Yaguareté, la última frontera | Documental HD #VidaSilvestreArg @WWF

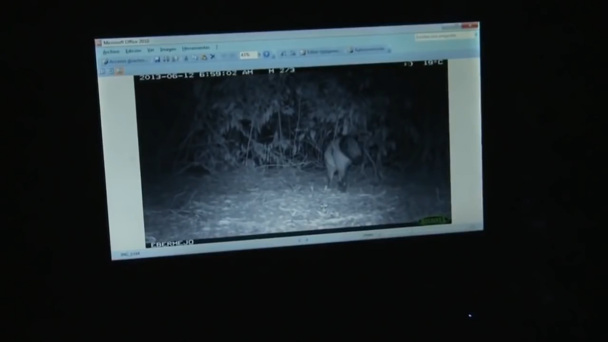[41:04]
Decenas de especies pasearon frente a la cámara.
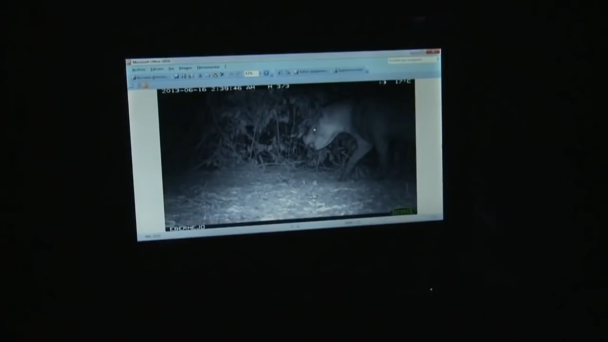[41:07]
Tapir con cría, una corzuela, parda, otro tapir. El tigre no, por ahora.